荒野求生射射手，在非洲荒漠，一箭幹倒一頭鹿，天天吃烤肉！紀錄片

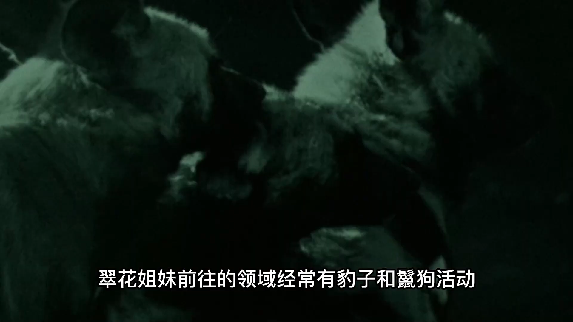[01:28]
有豹子和猎狗活动钢
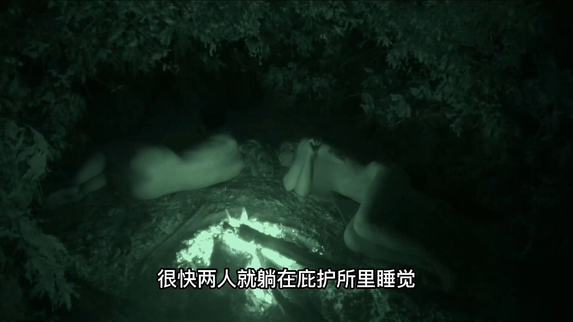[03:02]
人就躺在庇护所里睡觉结果附近的豹子呼噜声把他们给吵醒了两人被吓得马上坐起来感觉到豹子就在庇护所门口翠花赶紧大声吼叫幸好豹子被吓走了
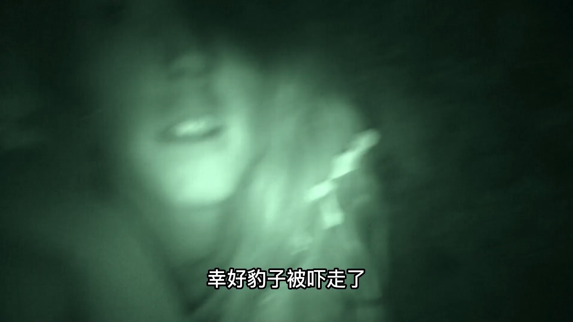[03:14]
两人紧张到心脏都要跳出来了反光刚在兄弟这边没有
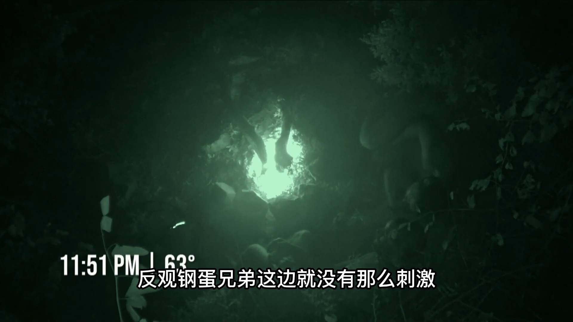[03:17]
那么刺激
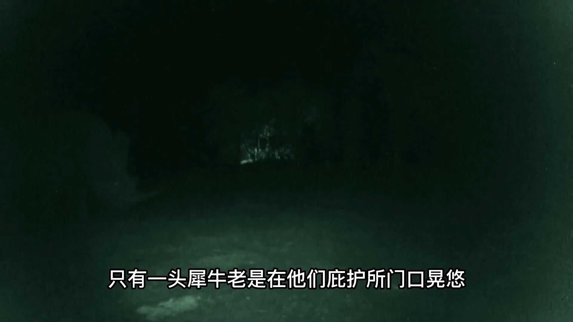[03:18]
只有一头犀牛老是在他们的庇护所门口晃悠没办法两兄弟只
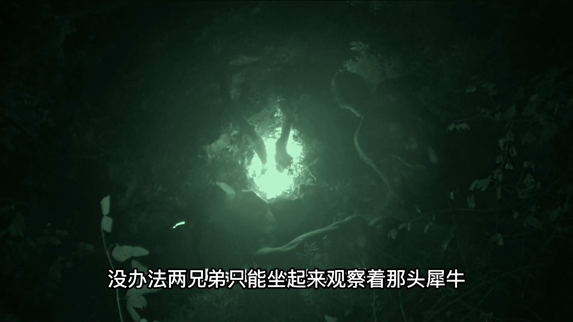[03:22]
能坐起来观察那头犀牛